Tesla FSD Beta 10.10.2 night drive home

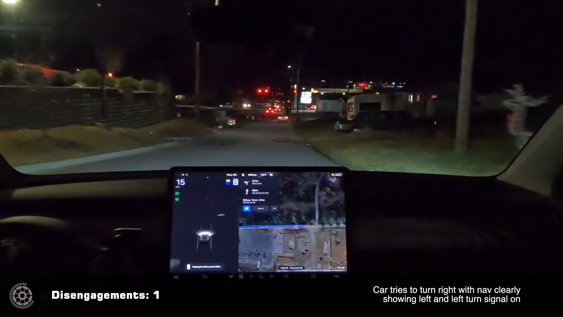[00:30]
and it was trying to turn right with a left turn signal on
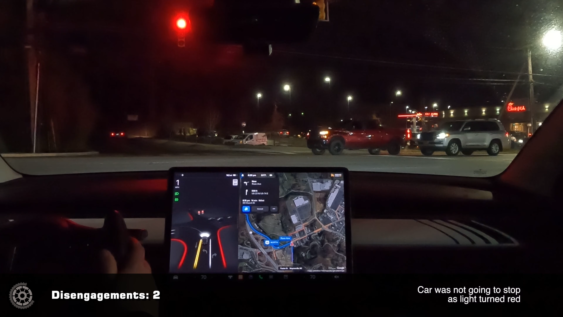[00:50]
and wasn't going to stop for the red light we're on a yellow a lot of the lights here don't last very long on yellow so you really need to stop if you can
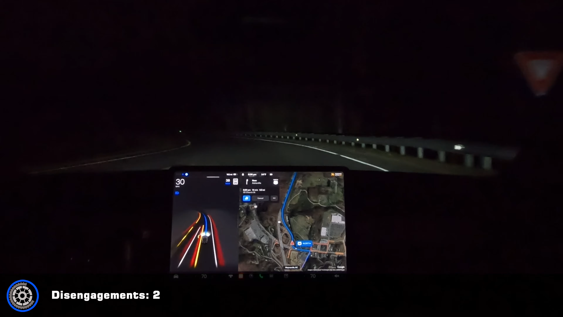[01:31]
almost didn't get over into the on-ramp lane right on the yellow line and then it slowed down okay as you can see I'm going to let it do its thing here
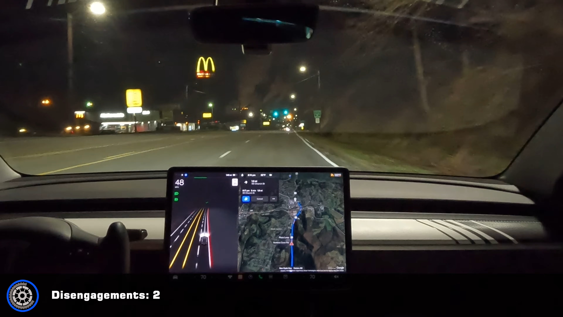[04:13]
come on not slowing down quickly enough so disengagement I scrolled the speed down to 40 way back and it just wasn't slowing down
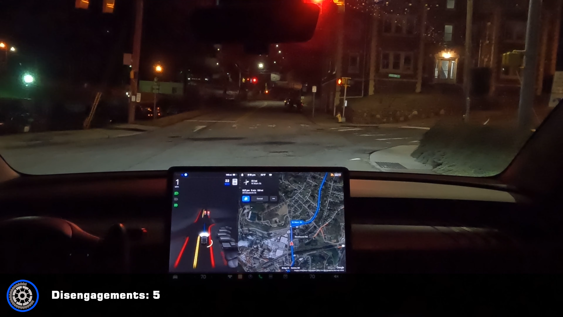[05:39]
so yeah at that it put the turn signal on before I got through that first light and started drifting toward the middle and there's obviously a big post and median where it splits to the left and straight